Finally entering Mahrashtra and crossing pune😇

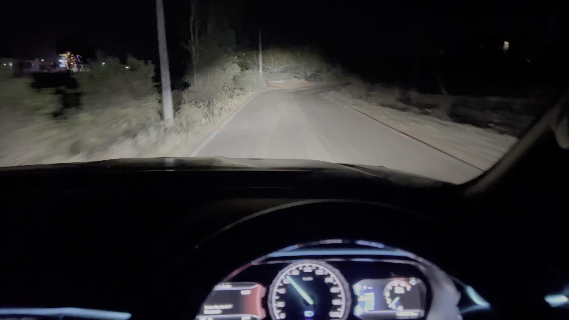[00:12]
सो गाइस फाइनली अरे भाई ये रोड तो भाई कभी खराब हो जाता है अचानक से 80-90 पे होता है अचानक से ब्रेक मारना पड़ जाता है मजा नहीं क्या ही चल रहा है इस रोड के साथ. सो फाइनली वी आर ऑन NH 48 बट जहाँ से मुझे चढ़ना था ये ट्रक क्यों खड़ी है भाई यहाँ पे
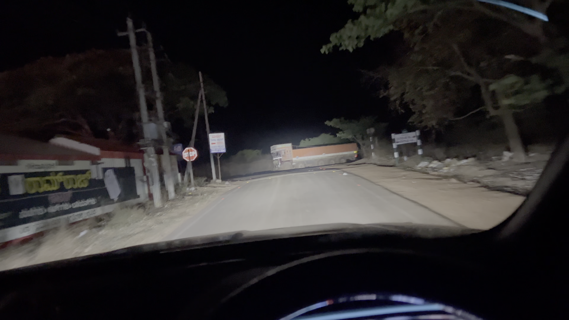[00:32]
यार मैं हाईवे कैसे जाऊँ. अच्छा ओके पूरा खोल दिया
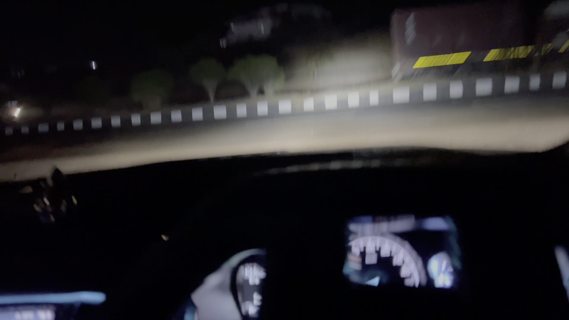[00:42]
ट्रक के वजह से स्ट्रेस आएगा यार अभी
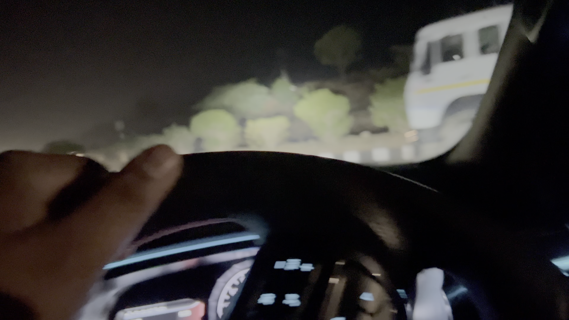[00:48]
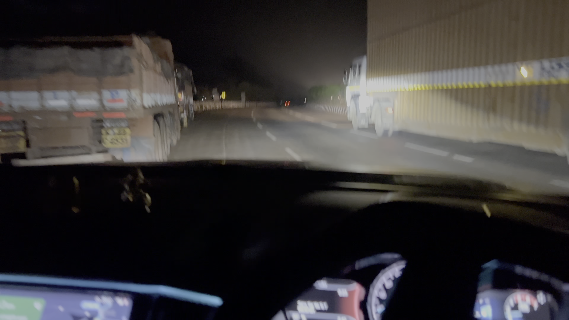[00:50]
खाली अभी तो हाईवे थोड़ी देर तक 6 lane है.
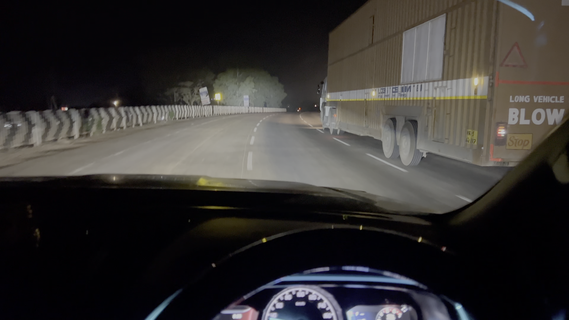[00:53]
सो फाइनली आवर ट्रेचरस सिंगल लाइन इज ओवर गाइस नाउ इट्स ऑल हाईवे हाईवे एंड हाईवे
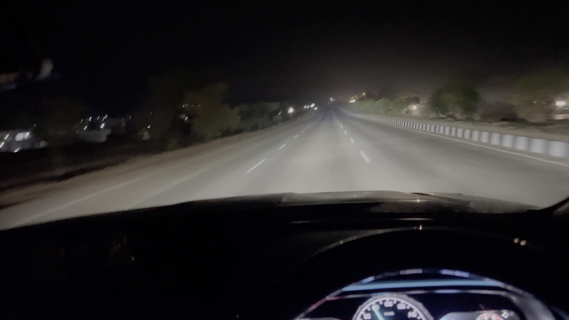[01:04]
बट after Kolhapur I will get a lot of trouble because all the bikers will be on the road guys the bikers will not see behind that there's a car coming there's a truck coming there's a bus coming they will just come on the road like it's their daddy's road their daddy had put jelly on the road I mean the concrete on the road to make the road I don't know what they have done on that road or they have done on the road that they live drive.
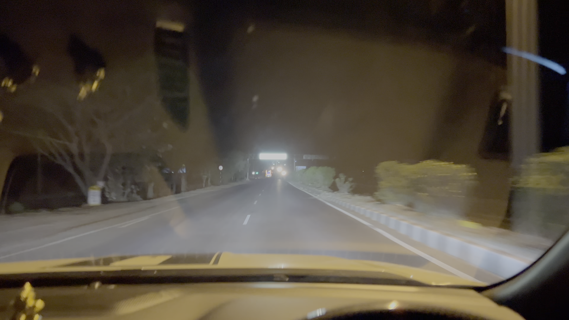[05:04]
हाँ वेलकम टू बेलगाम महाराष्ट्र बॉर्डर वो Whoa. Did I really enter Maharashtra? I don't think so. क्या है क्या लिखा है ये यार आई डोंट थिंक सो ये अभी भी सब मैप पे तो कनाडा में ही दिख रहा है अभी भी
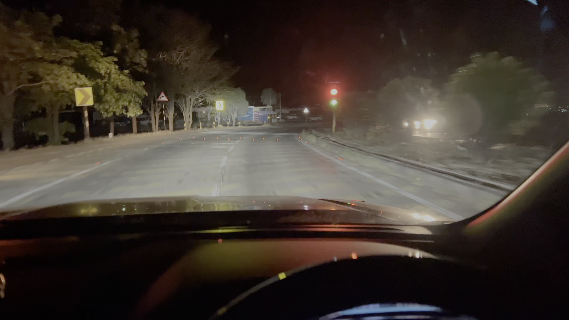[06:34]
446 सो दिस इज
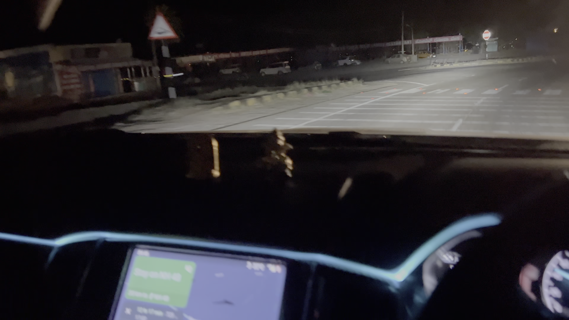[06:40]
गोवा जाने का रूट अंबोली घाट ओके आई थिंक अंबोली घाट कौन सा घाट है देखो
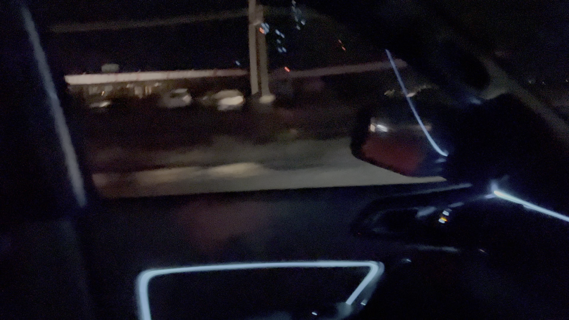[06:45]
गोवा वेस्ट फैमिली रेस्टोरेंट सो यस दिस इज द गोवा गोइंग रूट अंबोली घाट से जाता नहीं है